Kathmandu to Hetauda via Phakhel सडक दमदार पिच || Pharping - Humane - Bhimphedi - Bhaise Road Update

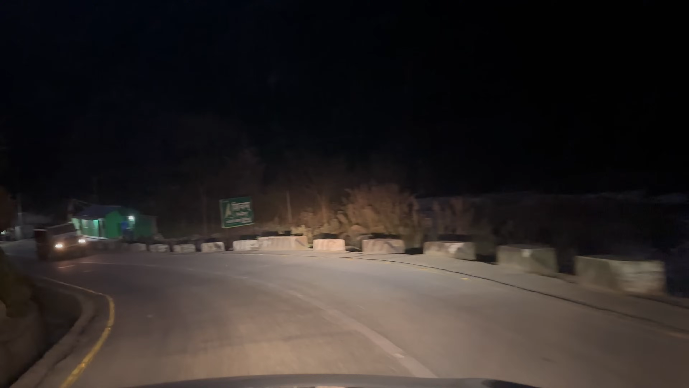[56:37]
अब त हामी यो त्रिभुवन हाइवेमा कनेक्ट भइसक्यौँ यो बाई रोडको बाटोमा
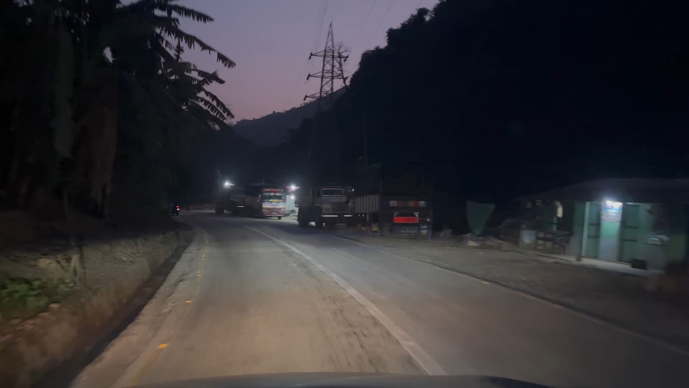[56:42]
र यसले अब हामीलाई 11 किलोमिटर यहाँ ट्राभल गरिसकेपछि हामीलाई सिधै हेटौँडा पुर्याउँछ यो त दमदार नै छ बाटो होइन र भैँसे भिम्फेतीको सडक खण्डको अपडेट हजुरहरूले लिइहाल्नुभयो जुन के छ त भन्दाखेरि
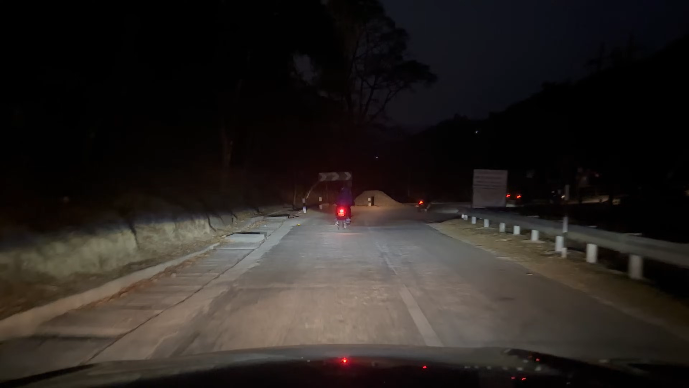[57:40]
र हामी ठ्याक्कै अब यो सामरी पुल भनेर सामरीको पुलमा आइपुगेका छौँ